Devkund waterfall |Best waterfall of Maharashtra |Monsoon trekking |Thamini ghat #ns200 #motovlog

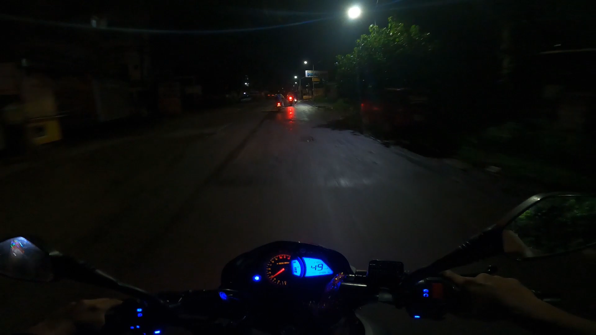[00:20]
So ivalla vachese nen Devkund waterfall ki velthunnanu. Present nen unna location Pune anamata. So ikkada nunchi Devkund waterfall achi 110 kilometers vastundi. Mem poddu poddune 4 o'clock aithe start ayyamu. My lineup Enfield 350, oka V3, inkoti Java Classic, naadu okate NS.
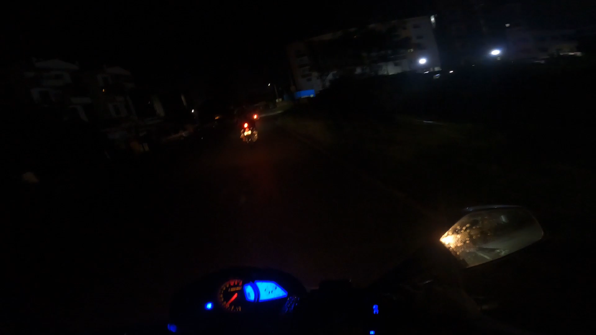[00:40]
Motta naalugu bike lu aithe lineup unnayi present. Pune local road lu mari anta em baalevu bagayinchadaniki. Oka sari highway ekkamante inka బగాయించడమే. మీకు వీడియో ఎంతవరకు కనిపిస్తుంది అన్నది నేనైతే చెప్పలేను.
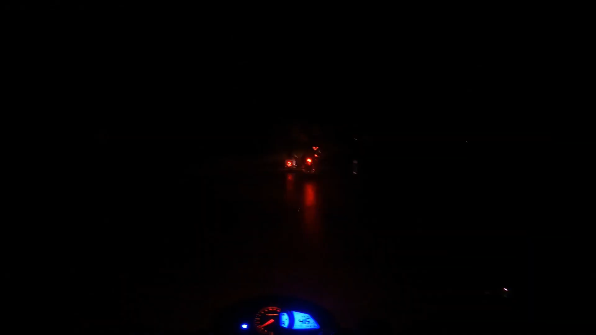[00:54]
ఒక బ్యాడ్ న్యూస్ గాయస్. సో మనం ఈ ఘాట్ సెక్షన్ ఏదైతే ఉందో, పూణే నుంచి మన దేవకుండ వాటర్ఫాల్కి వెళ్ళాల్సిన ఘాట్ సెక్షను, థామిని ఘాట్ త్రూ, ఇదంతా మనం నైటే క్రాస్ చేస్తాం అనుకుంటా నాకు తెలిసి.
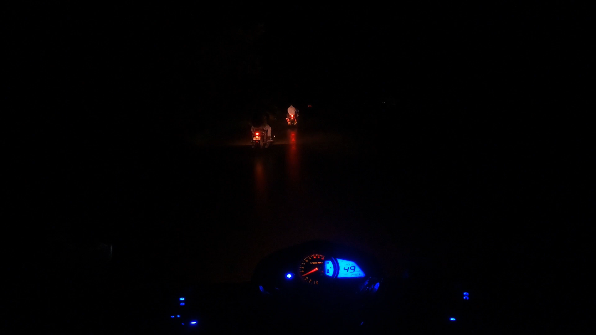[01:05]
మనకేంటంటే అక్కడ దేవకుండ దగ్గరికి వెళ్ళిన తర్వాత అక్కడ ఒక సన్ రేజ్ పాయింట్ అని చెప్పేసి ఒకటి ఉంటుందంట.
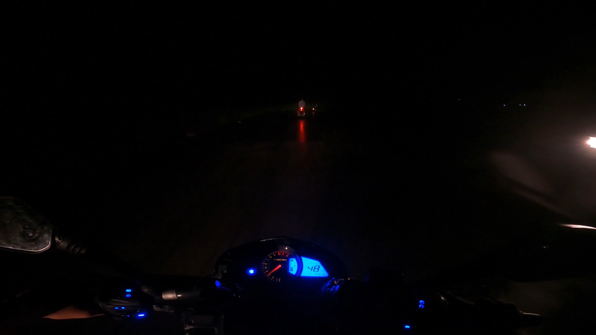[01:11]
సో చూడడానికి చాలా బాగుంటుంది అన్నారు. దానికోసం అని చెప్పేసి ఖచ్చితంగా ఈ ఘాట్ సెక్షన్ అంతా నాకు తెలిసి చీకట్లోనే క్రాస్ చేయాల్సి ఉంటుంది. నాకు ఇక్కడ కనిపించేది డిఫరెంట్, గోప్రోలో కనిపించేది డిఫరెంట్.